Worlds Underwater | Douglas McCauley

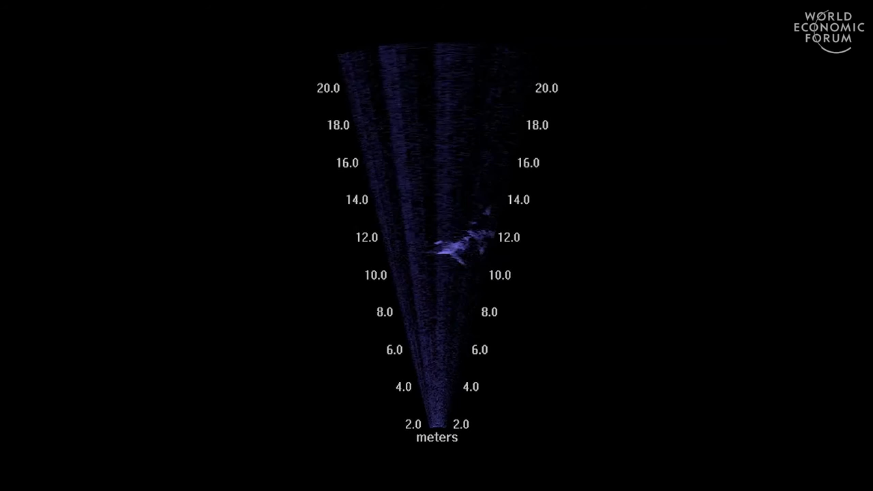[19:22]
Our lab, for example, uses a sound camera to track the migration and the movements of manta rays.
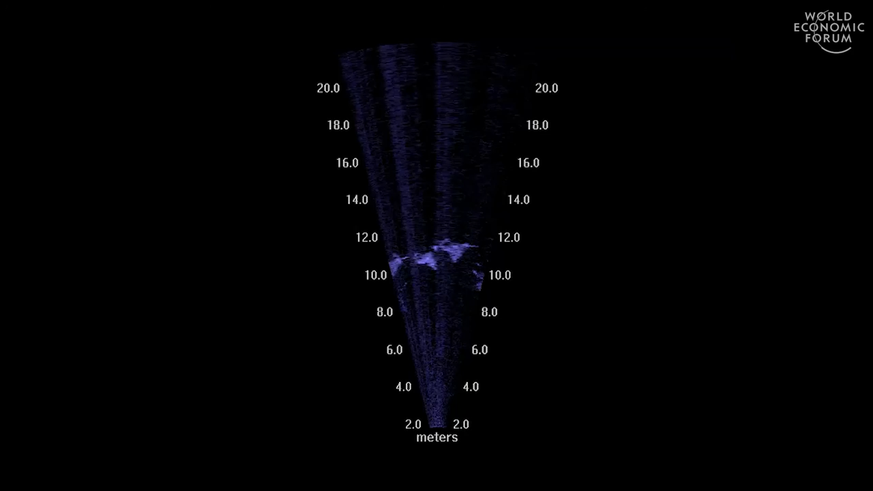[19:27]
Up the coast, colleagues at Stanford put video cameras on the backs of whales to understand what they eat and the mechanics by which they eat.